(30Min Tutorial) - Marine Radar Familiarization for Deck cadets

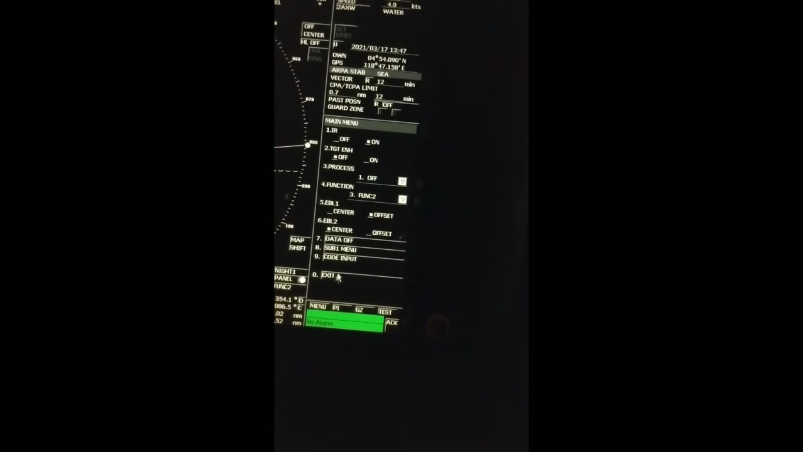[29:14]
and the lower corner corner most one is showing alarm